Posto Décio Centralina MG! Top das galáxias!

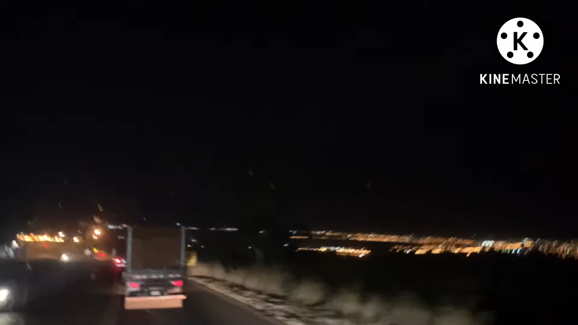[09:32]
Estamos chegando ali em Centralina, pegar um documento e seguir até Uberlândia, né? Até o ACC, posto Décio, muito conhecido, um dos melhores postos da região, hein? Segundo pesquisas, radar, tem um nojo desse radar.
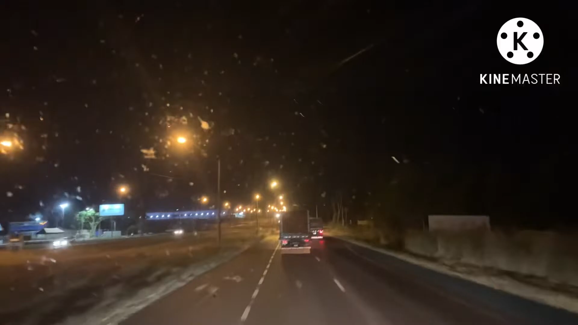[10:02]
E agora vamos pegar aqui um 53, galera. Uma rodovia muito conhecida também. Andei muito nessa 53, hein, galera. Vamos fazer a Belém aí. Saudade do Belém, viu? E atravessar a ponte ali.
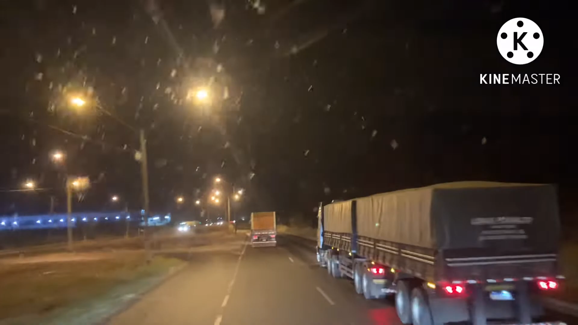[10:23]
E tudo de bom, né? Tem uma pontezinha ali. Que divide ali as, o estado, né? Goiás, com Minas, Itumbiara, Centralina, é a cidade.
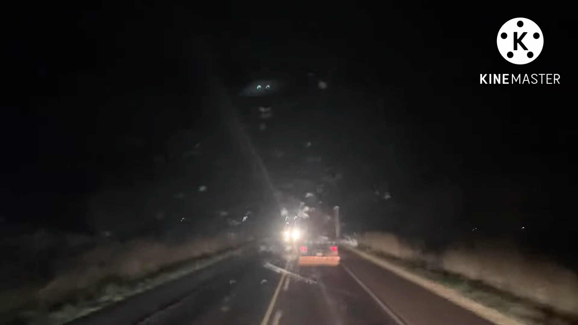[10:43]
chegando já na BR-153. Uma vez eu carreguei numa empresa aqui chamada Luiz Dreyfus, empresa de algodão. Já estamos quase chegando aí, galera. Pesada.
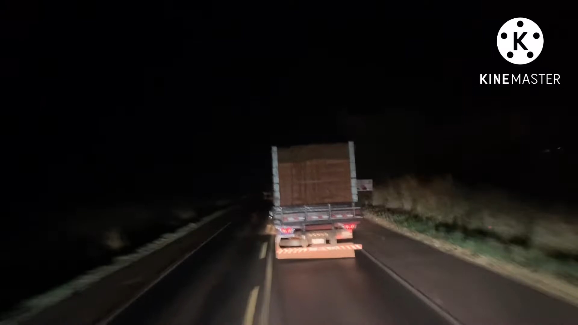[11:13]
Agora melhorou, mas lá pra trás uma buraqueira, uma emendação de asfalto, assim que. Ah, só por Deus.
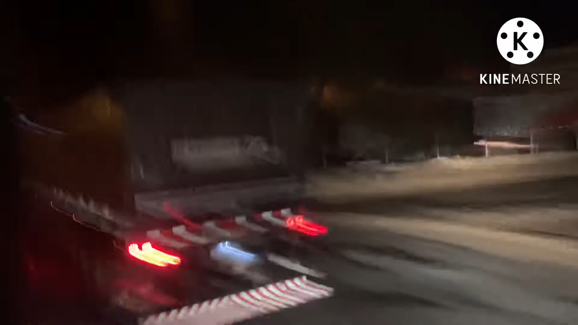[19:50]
Arranca o meu espelho. Ele tá com tanta pressa, por ele ter entrado na contramão ali, ó. Passasse reto ali na rotatória. Ele tá com tanta pressa assim. Inscritos aí, gente, é muita gente, são 800 e quase 900 inscritos. Ah, tu queria só ir até aí, né?
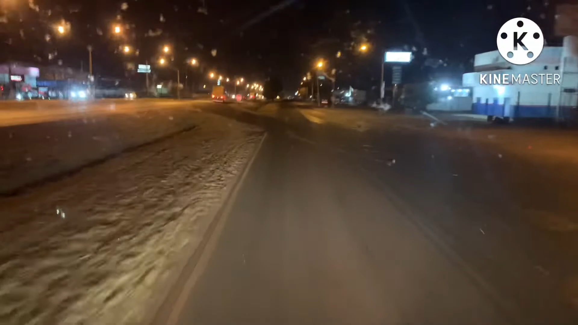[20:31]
E aí, galera, isso aí, ó. 153 Transbrasiliana, galera. Pra quem não conhece, é a Transbrasiliana. Obrigado. Obrigado, obrigado. Isso aqui é a Transbrasileira, galera. Rodovia aí, ó. Aceguá, Marabá, galera. Pra quem não sabe, esse é o trecho da rodovia. Aceguá, Rio Grande do Sul. Claro, tem umas partes aí que ela não tem.
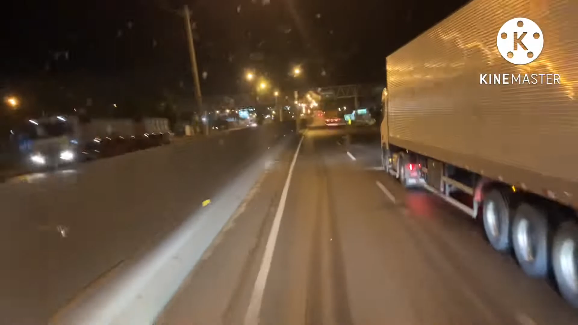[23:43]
Já estamos quase lá. É a placa Uberlândia. Vamos indo. Vamos passando, vamos ultrapassando. Vamos na velocidade, galera. Aqui não tem correria, não. Velocidade 80 por hora. Só que eles estão mais devagar, né? Vai indo, né? E a divisa mais ali. O outro lado já é Minas, galera. Aquelas altas luzes. Ah, é Minas Gerais, né?
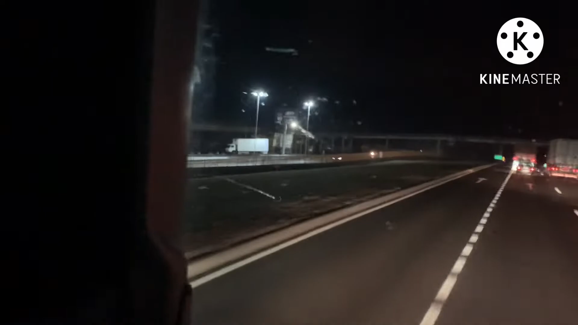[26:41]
Acho que é Araporã. Depois ali é Centralina. Mais na frente, né? Tá bom, galera. Um abraço aí. Seguir viagem aí. Depois eu faço outra pegada aí. Aí, galera, galera, galera. Aqui é o posto Décio, galera. Décio Centralina. Pensa num posto grande.
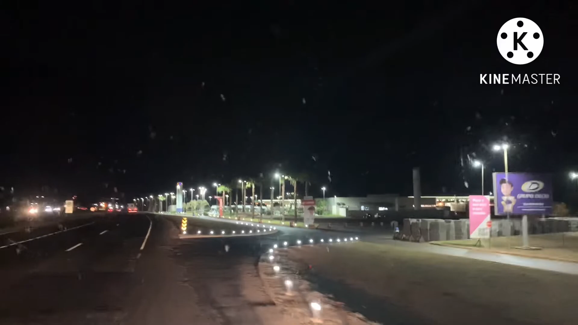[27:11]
Dá uma olhada só no, na entrada do posto, né, galera? É uma cidade ali dentro. Aí, ó. Aqui, ó, aliás, parava aqui, ó. Parava bem aqui, ó.
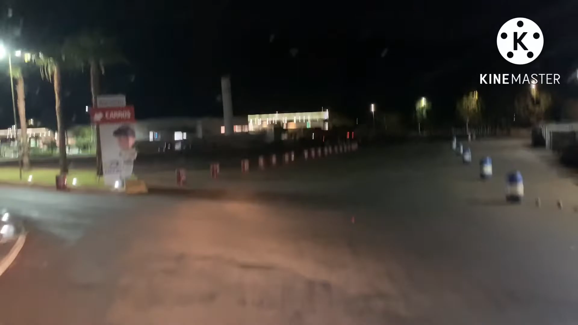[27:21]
Botaram um monte de cone aí, de negócio aí, pra não parar os caminhões aí. Aí parava aí, ó, tudo aí, ó. Lado aí.
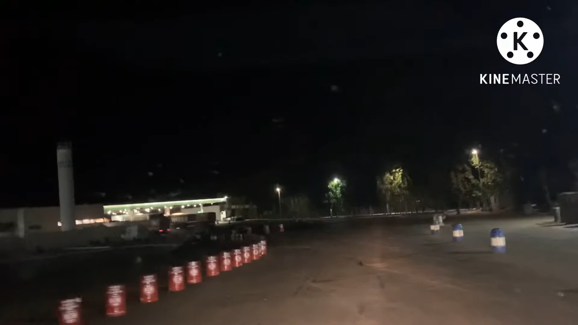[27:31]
Para lá, dificultar a situação, né? Vou, tem que pegar um documento aqui. Não sei porque eles colocaram esse negócio aí, mas parava tudo aí. Aí agora tem que fazer a volta aqui. Acho que eu vou passar pelo meio das bombas. Não, não vai rolar.